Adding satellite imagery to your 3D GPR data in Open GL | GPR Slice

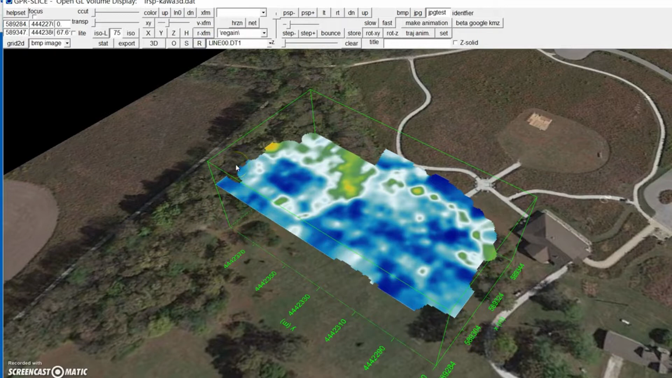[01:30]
We can also put up a radiogram, and this is a GPS radiogram with 23,000 scans so it takes a few seconds for it to come to the screen.
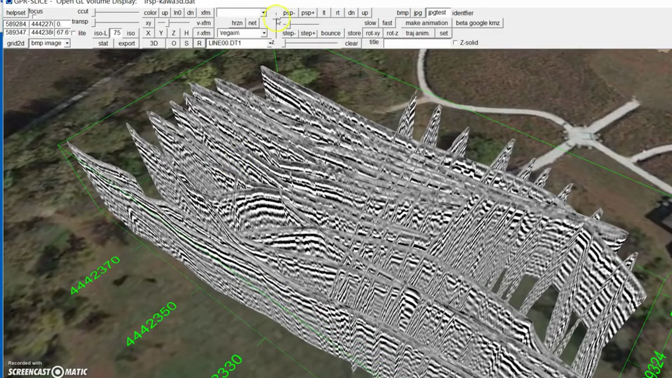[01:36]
We can actually do a little bit less vertical exaggeration.